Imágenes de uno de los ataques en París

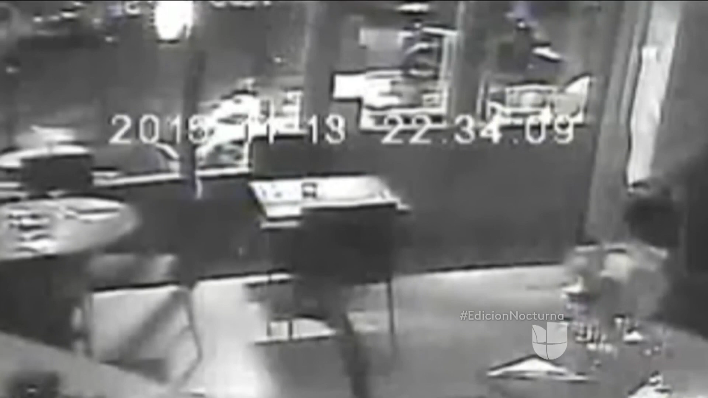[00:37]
Otras dos, también afuera, se esconden bajo la mesa.
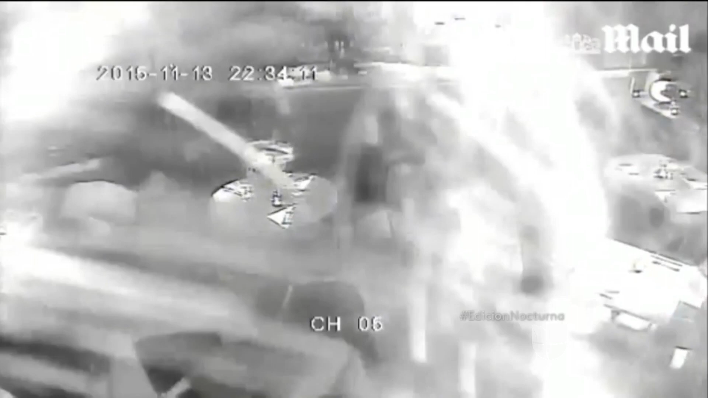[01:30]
Una tercera cámara registra las mismas escenas infernales desde otro ángulo y el terror siempre está latente en esos 52 segundos.